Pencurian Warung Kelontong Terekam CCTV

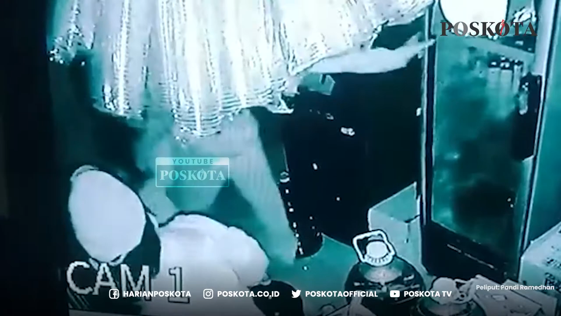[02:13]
Nih kelihatan nih yang tadi. Entar dia datang si Linda teman-temannya dia polisi. Datang ke belakang.